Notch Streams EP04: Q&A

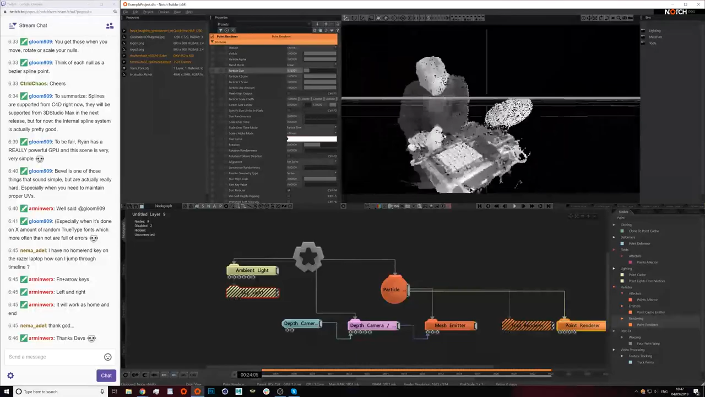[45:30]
change the size down a little bit that's like we've got a point cloud of this span
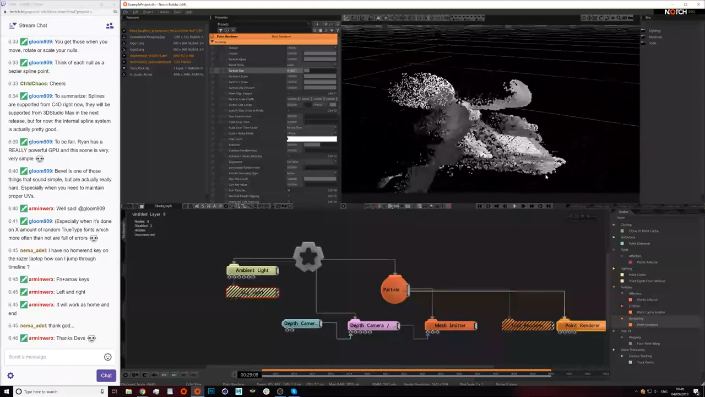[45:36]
can you hide the mesh actually just so that we only see the particles for
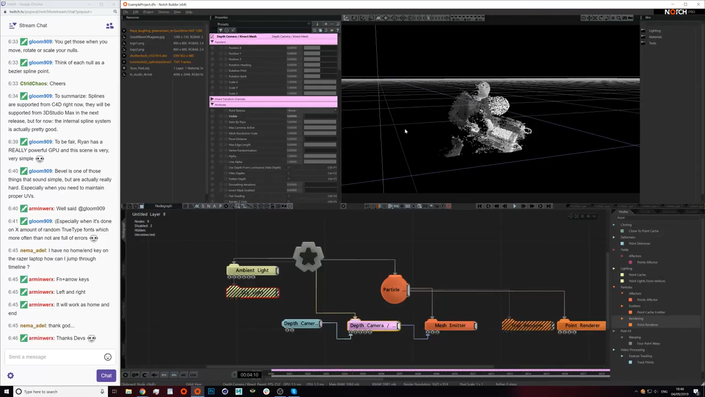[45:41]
instance believe it or not i already did wow that's just particles that's nice yeah
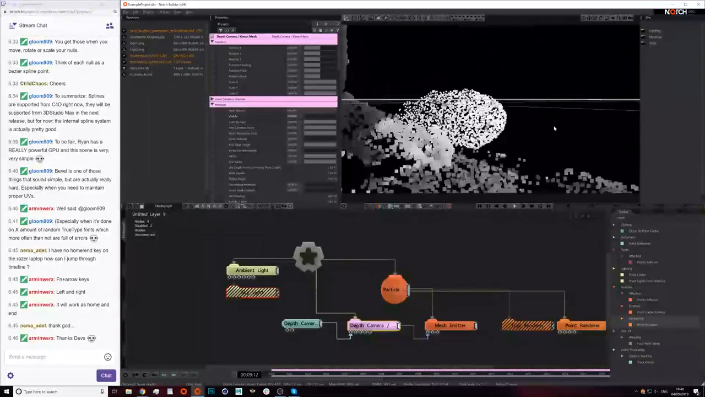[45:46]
cool i i think that kind of answers the question obviously
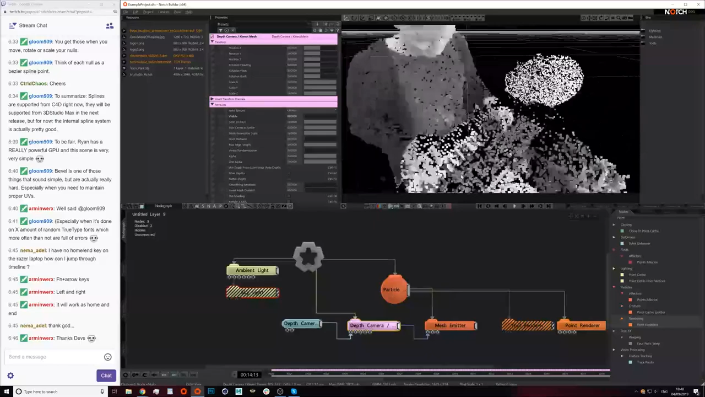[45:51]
in the very same capacity the depth camera uh connect mesh can be plugged into fields and to well any system that takes it or or procedurals for instance
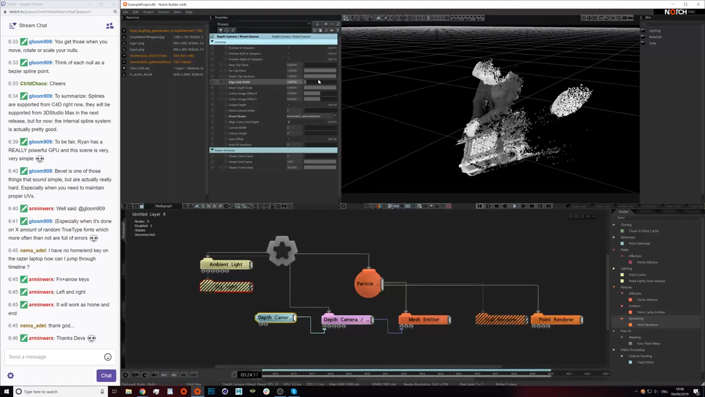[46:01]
yeah there's a lot you can do here to sort of make it look a lot nicer because this is a bit ugly to be honest